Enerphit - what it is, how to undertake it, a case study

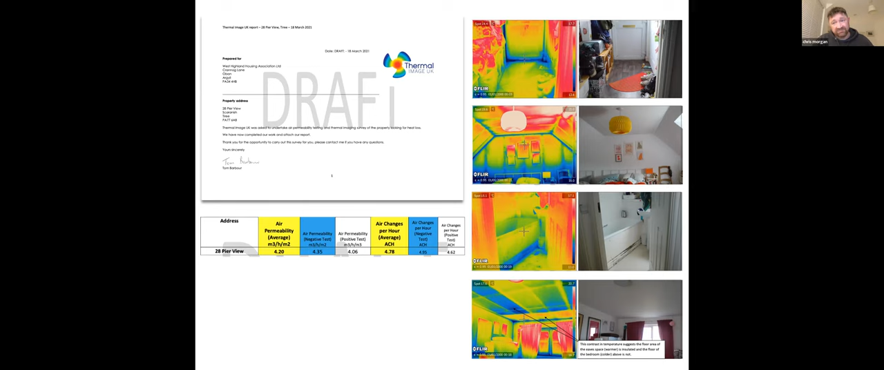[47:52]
So, you know, so one of the things is, you know, what can you actually do? And the reason we did this is because I'm absolutely certain that timber frame buildings are the challenge for retrofit, actually. Everybody says masonry buildings are hard to treat. They're pretty easy compared to timber frame in my view. So anyway, we did lots of work looking at all the issues. What were the air tightness? So this is just looking around the houses.